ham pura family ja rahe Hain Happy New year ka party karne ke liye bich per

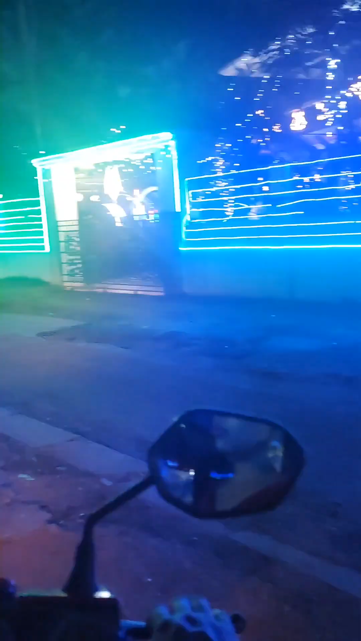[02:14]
तो इसलिए बोले थे साइट तो बाहर का भीव देख सकते कितना प्यारा साथ जब क्रिस्मस का लाइट
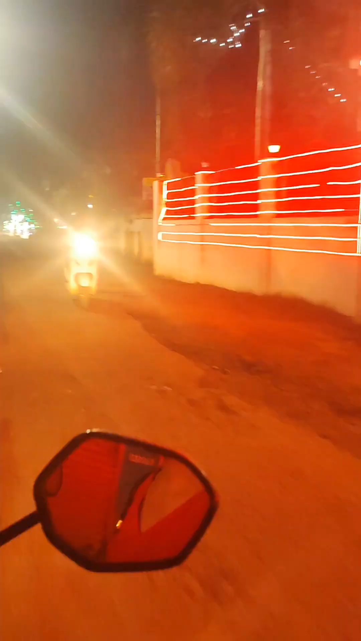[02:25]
डाल रहा है तो इसलिए इतना अच्छा खुब्सूरत
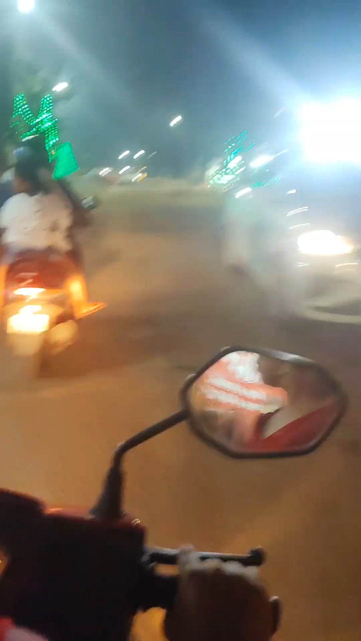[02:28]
नजरा देखाई दे रहा है बाहर भी तो बाबु चल रहे आगे आगे तो हम जारे पीछे-पीछे संद्य और में
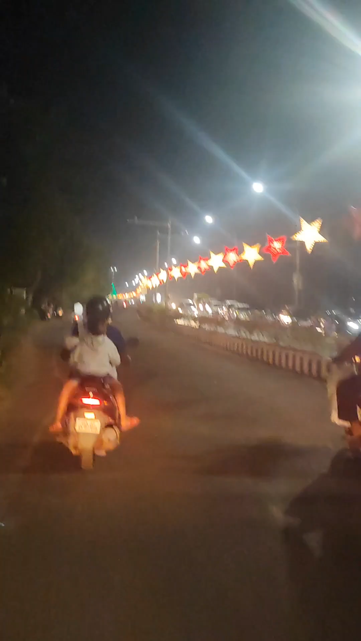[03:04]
श्टार वाला जब क्रिस्मस के टाइम में डाला वाला लाइद है अभी तक है गई तो देखिये हम लोग का तूदर पार्किंग करने का जगए नहीं मिला था,